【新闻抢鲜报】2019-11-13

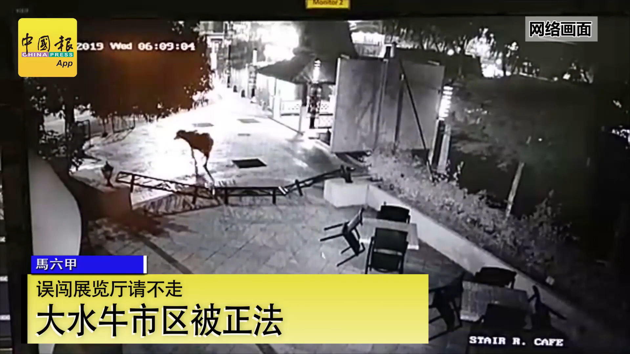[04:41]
向的水牛先到访马六甲河畔之家酒店在直闯该酒店隔壁的展览厅后就停下来休息不走而接获投报的警方